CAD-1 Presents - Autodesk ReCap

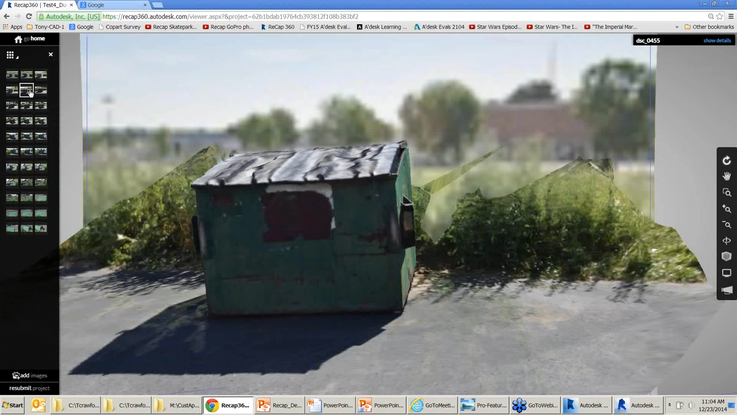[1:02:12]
And how accurate are the two methods for building off? Now, you know, Crate & Barrel, some of the other places are doing this,
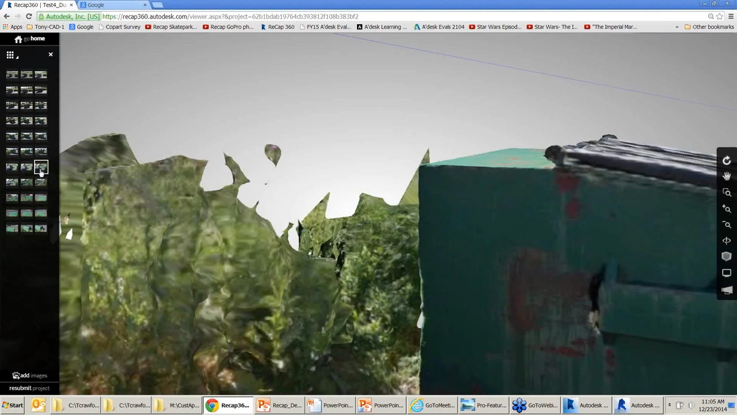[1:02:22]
and basically laser scanning is the technology that creates the point cloud.
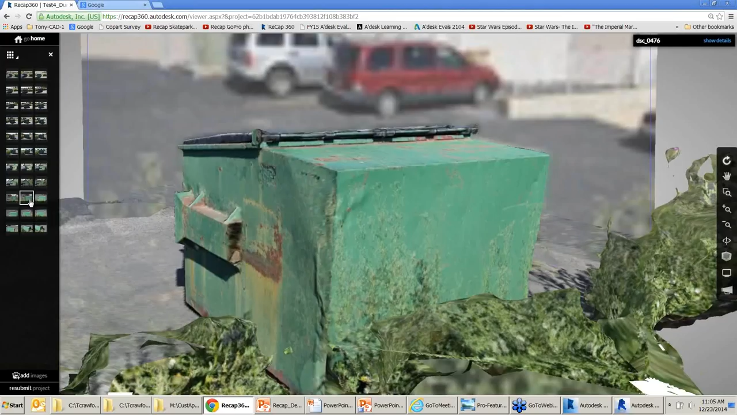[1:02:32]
It's a method for creating the point cloud. So the end product of a laser scan is the point cloud that can then be
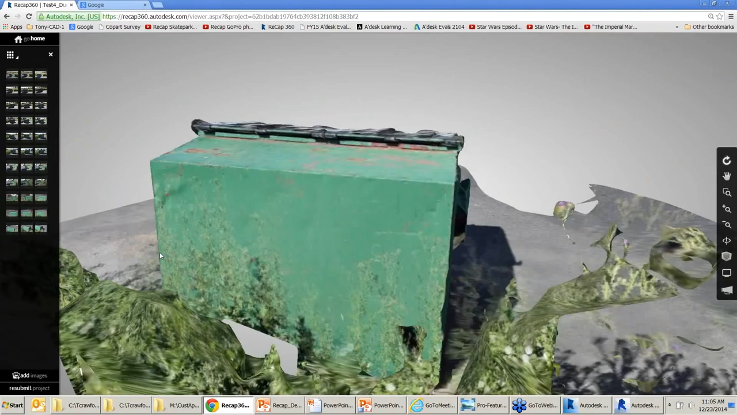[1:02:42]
used
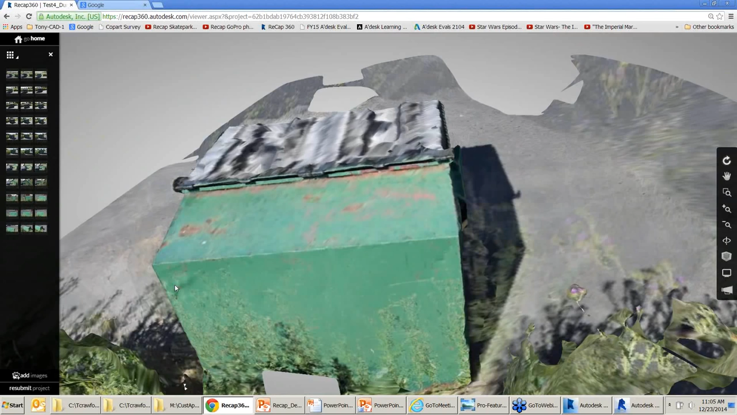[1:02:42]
for doing whatever you want to do. You know, surveying, be a little careful with that word,
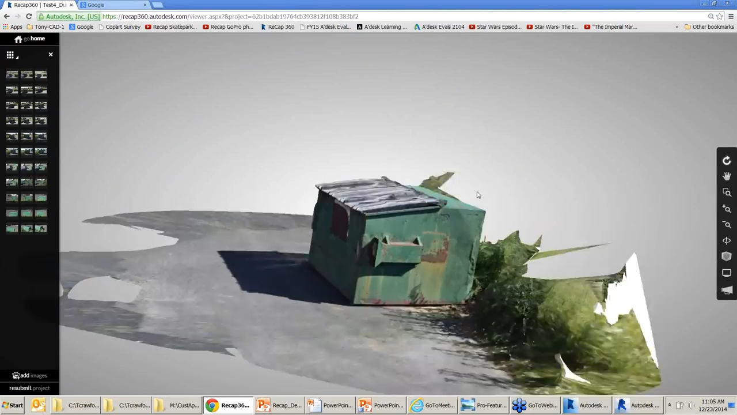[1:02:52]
but creating an image of the environment, the interior environment or whatever, that's what you do that with. From there, so you go in with the laser scanner,
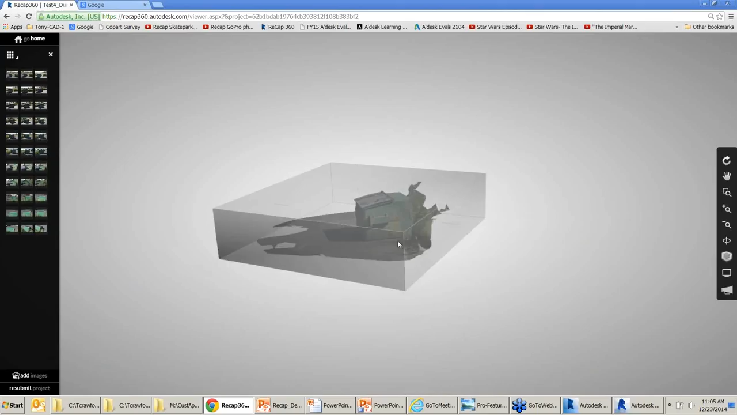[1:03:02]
you scan the environment, you get a point cloud,
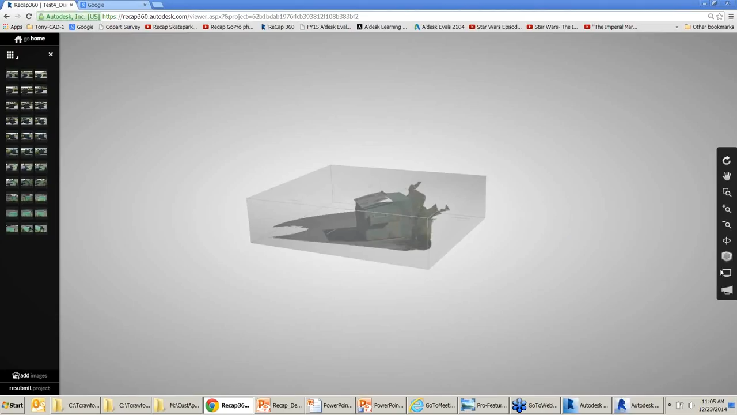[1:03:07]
you stitch the point clouds together to create a total picture of the environment,
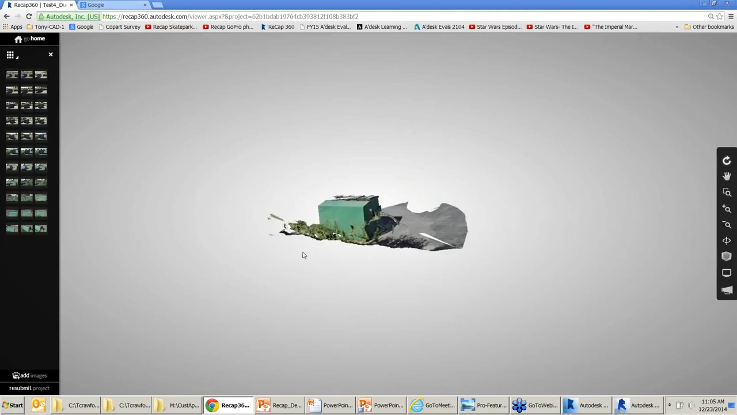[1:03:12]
and then from there you can take that into Revit or Civil 3D and start flushing things out and so forth and so on. Now, you know, what Crate & Barrel does, by using the laser scanner,
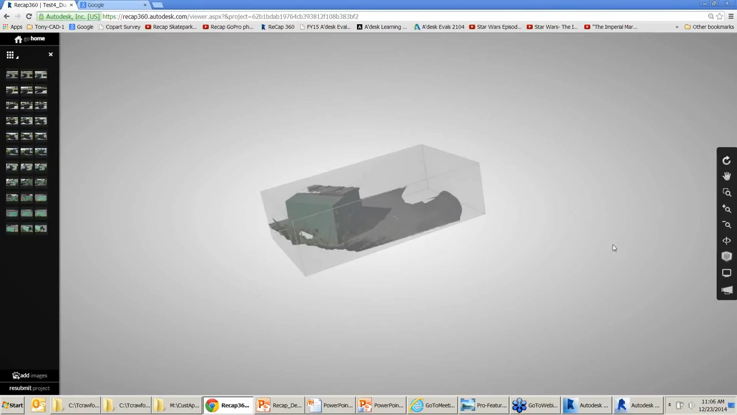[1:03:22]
they're going to get a very high accuracy.
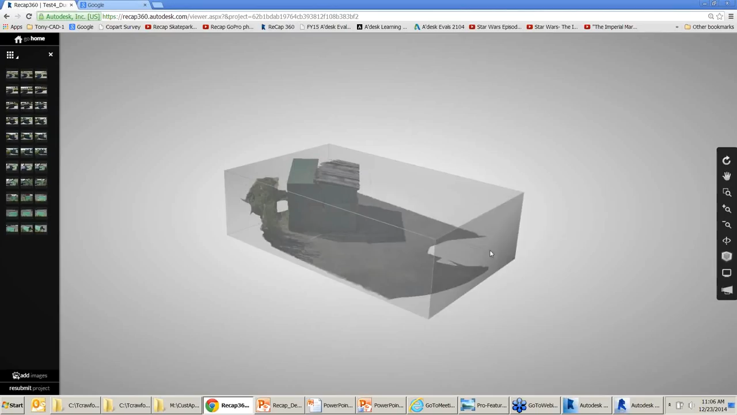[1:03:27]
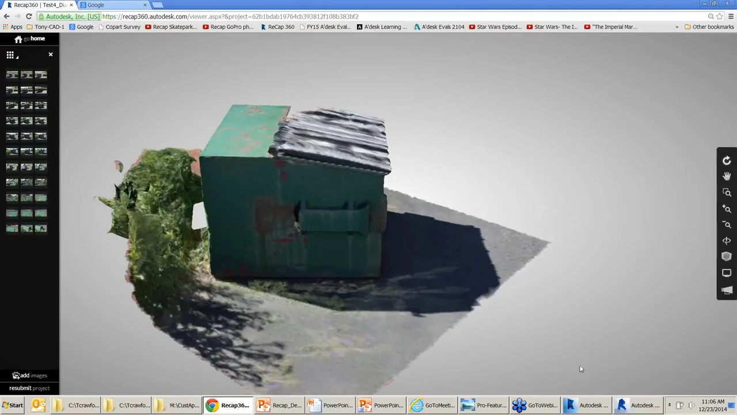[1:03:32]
As I said earlier, I think it's important to still take some base measurements that give you a defining sense of scale and so forth and so on.